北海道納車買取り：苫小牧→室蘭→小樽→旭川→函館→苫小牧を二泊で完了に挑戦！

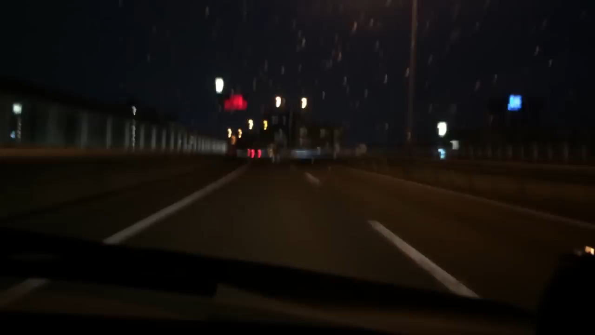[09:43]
ましたね雨降ってきましたカバーかけておいてよかった
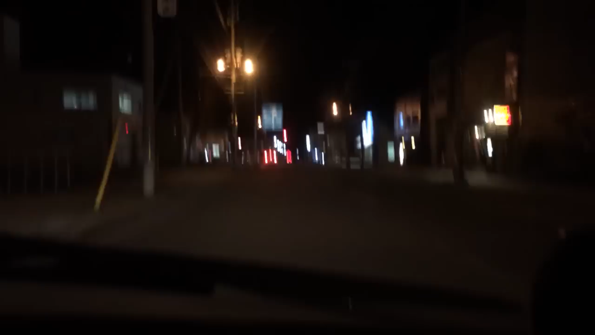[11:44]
残念だちょっともうしばらく札幌には来ることはないと思うんですけれどもバイクは調子良さそうで安心しましたけどもちょっと残念ですねそうですはい、納車完了いたしましたありがとうございますいや、おたるですよおたる夜だからやけ見えるかな雨降ってきましたなんかね、今日ね雪の予報だったらしいですよ雪降んないかな?せっかくスタッドで咲いてきたし
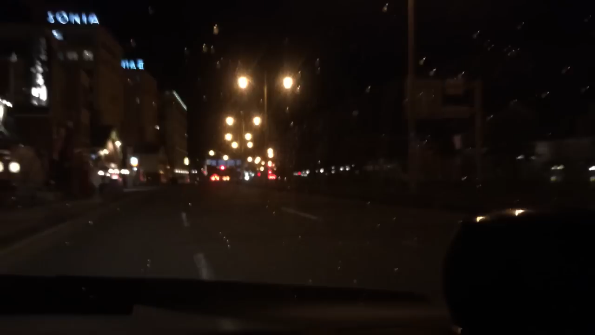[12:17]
えーと、ここが多分であの有名なあ、やばやばやばい有名なところちょっとここかここに夜景とか倉庫街の有名なところですよ
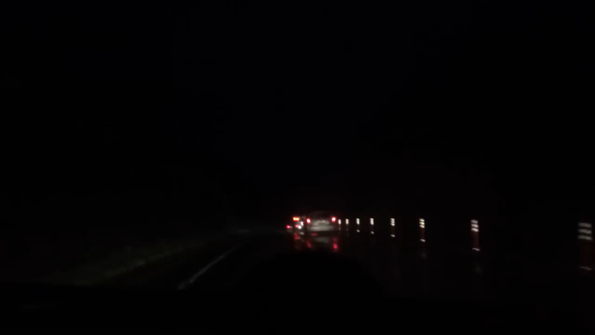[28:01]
真夜中に真夜中に真夜中じゃないんですけどまだまだ6時とか7時とかなんですけど山の中走るのは結構怖いですねよっしゃここだな入り口はよしというわけでまた高速に乗りましたえーと多分函館滞在時間30分ぐらいですねさらば函館ありがとうやっと熊子前に到着しましたね